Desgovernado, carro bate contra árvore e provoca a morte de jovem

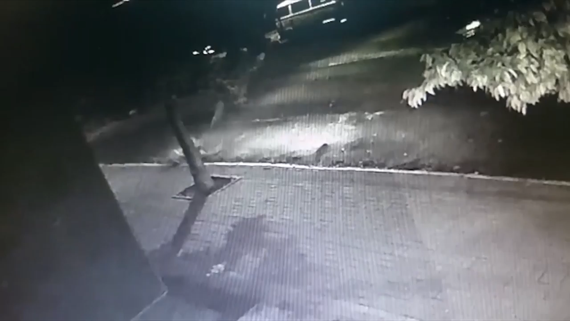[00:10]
calçada e foi de encontro a uma árvore no cruzamento com a rua Otaviano Teixeira dos Santos. O Fox foi projetado contra a cerca e a placa de uma pizzaria situada ali e só foi parar na via transversal.